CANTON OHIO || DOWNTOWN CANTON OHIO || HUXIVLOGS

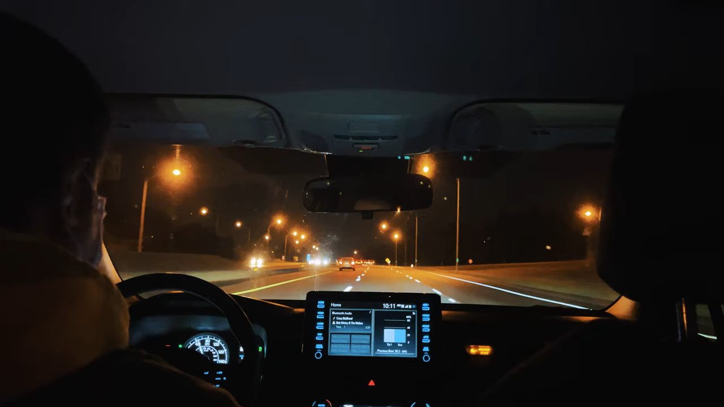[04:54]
अभी सफ़र ख़त्म नहीं हुआ दोस्तों। देन 1 आवर की उबर राइड ली क्लीवलैंड टू कैंटन ओहियो।